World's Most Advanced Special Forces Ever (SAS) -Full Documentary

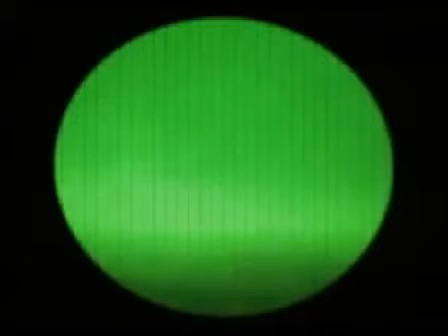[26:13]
I had a night sight, which I could view where we come from.